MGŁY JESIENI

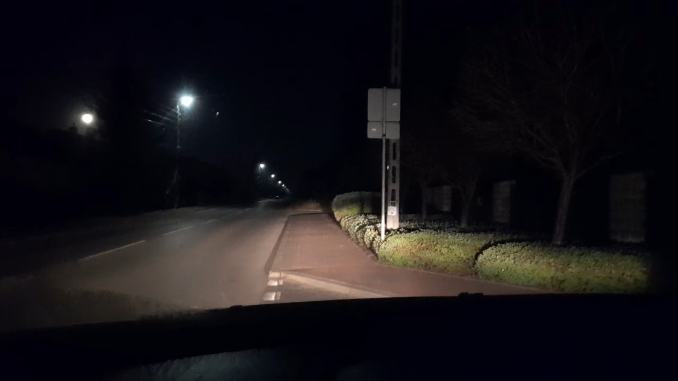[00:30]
No i wykorzystać okienko pogodowe. Tam w oddali widać lampę i po lewej stronie lampy księżyc duży, biały. No także jeszcze ciemno, za godzinkę już będzie słońce wstawało. Także dodatkowa atrakcja, wschód słońca. Zapraszam do oglądania dzisiejszego materiału. No i jestem na startowisku.